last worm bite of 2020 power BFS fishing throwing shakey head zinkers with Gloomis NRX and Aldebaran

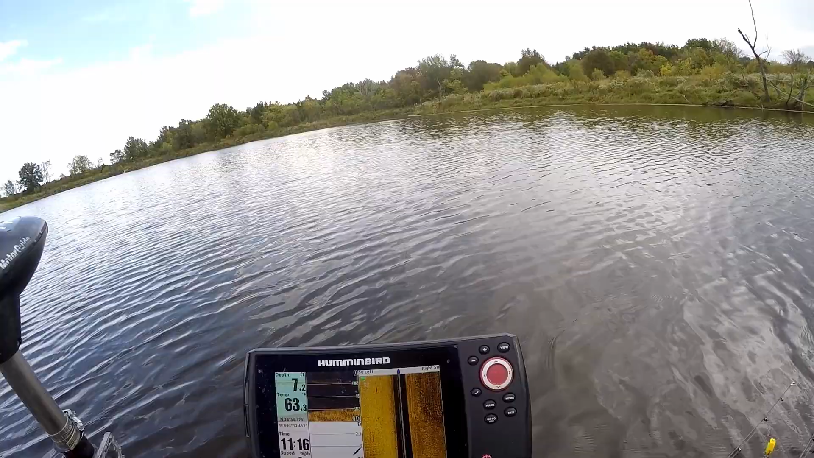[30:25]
But I'm gonna show you guys so you can see also as we just drift through here what it looks like.
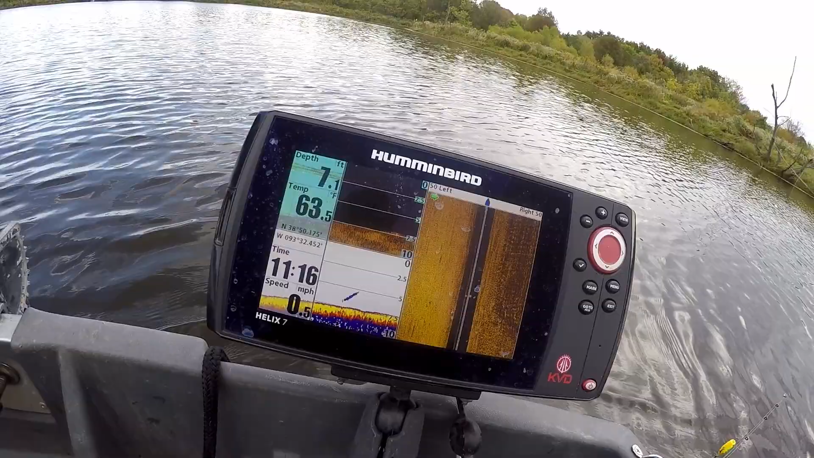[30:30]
On screen: depth 7.1 ft, water 63.5°F, speed 0.5 mph
And I'm just watching to see what is going on all these screens. You know, I'm watching this one to see directly what we're under, but then this one I'm looking at to see if there's anything up shallower. Okay, so there's that stick sticking up in the brush. I know it doesn't show a lot, but if I see any big bumps,
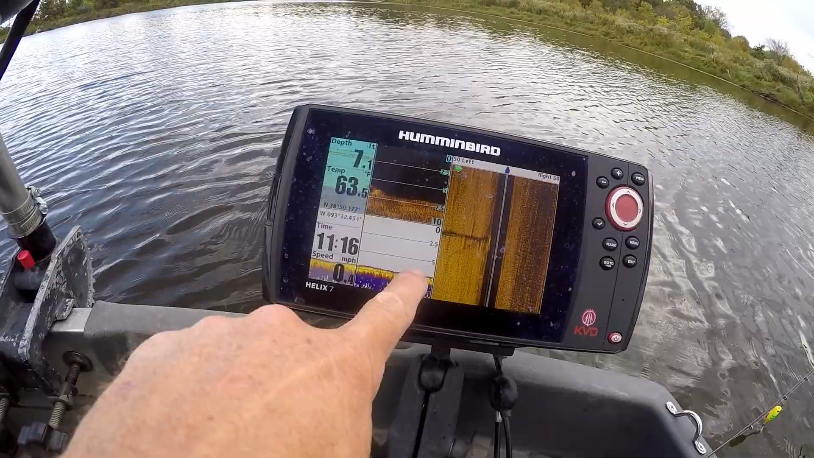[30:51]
On screen: depth 7.1 ft
it shows me there's probably something big still there. This gives a better view. See that tree right through there? And it looks like, to me, I would guess there's still a fish or two on it.
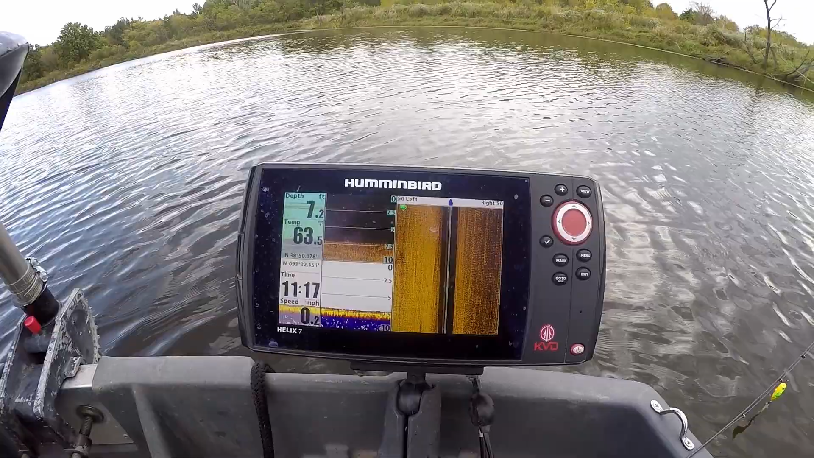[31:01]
On screen: depth 7.2 ft, water 63.5°F, speed 0.2 mph
So we're gonna go on down.